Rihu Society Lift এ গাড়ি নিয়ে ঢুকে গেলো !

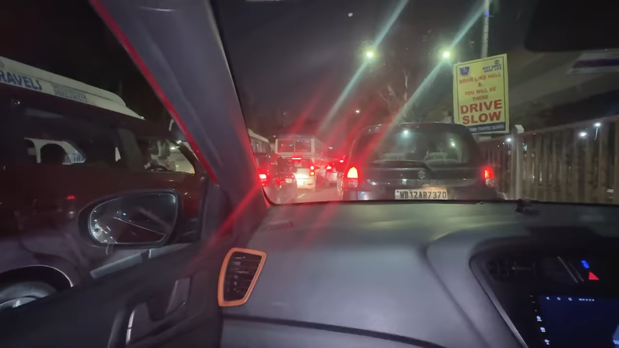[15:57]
এই 8:00 দিকের এই টাইমটাতে আসা মানে নিউ টাউনের এই ফালতু ট্রাফিকে আটকে যাওয়া, জাস্ট নিউ টাউন বাস স্টপের আগেই, রোজকার স্টোরি।